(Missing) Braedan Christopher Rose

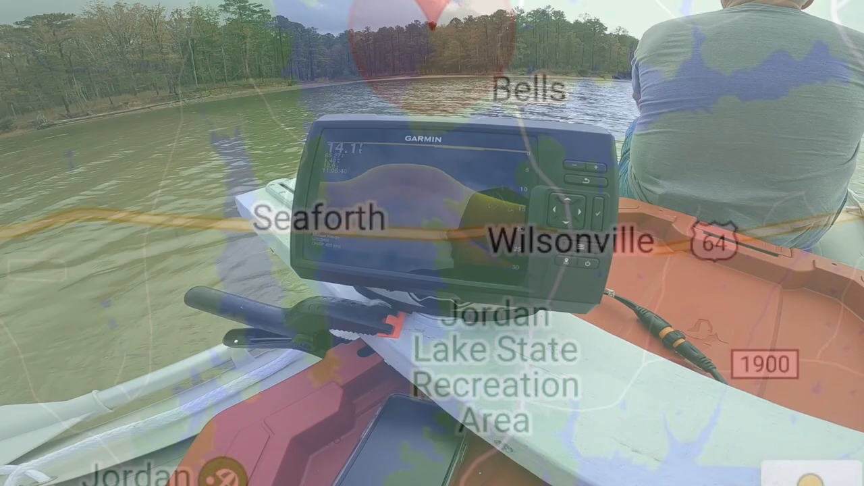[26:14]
all right so we were able to get in the water we've been launched i guess we've been probably looking now for about 30 45 minutes or so
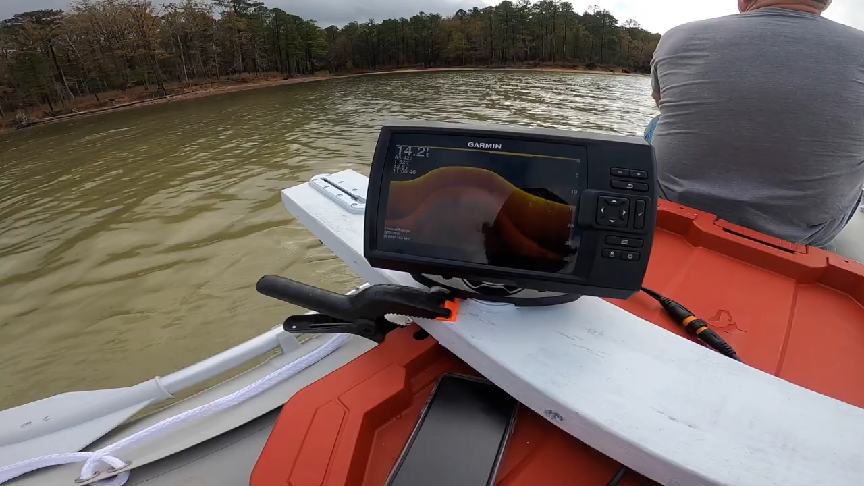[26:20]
um this area right here according to that ping location that we got that's going to be where the last cell phone ping was now
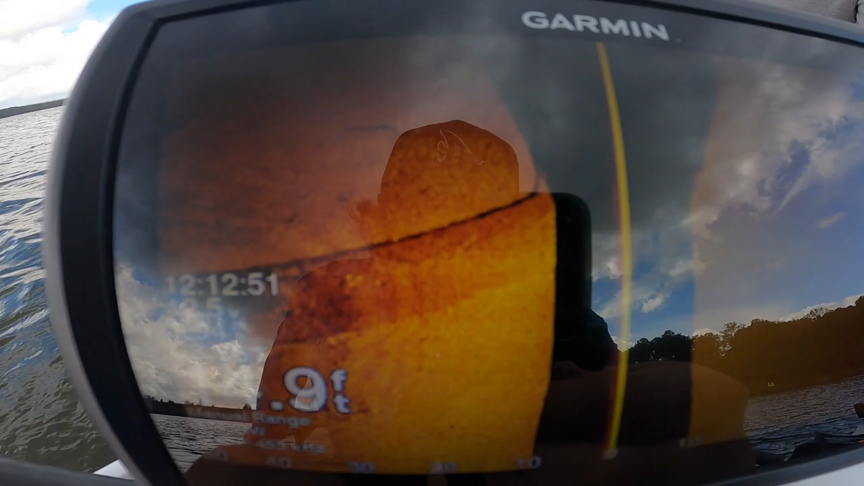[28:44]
wanted to zoom in on that so you could see i mean it's at 15 foot so obviously we're not going to run up on that one that's
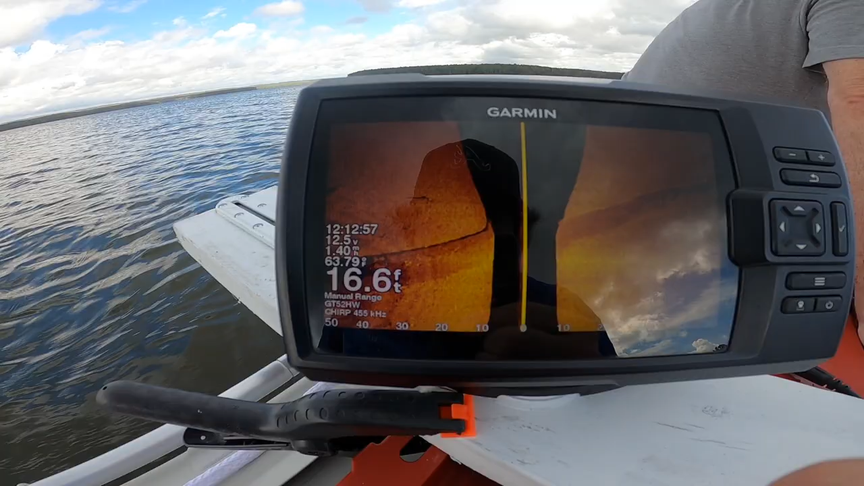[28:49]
On screen: depth 16.6 ft
a whole roadway thought it was pretty wild but it runs basically from there way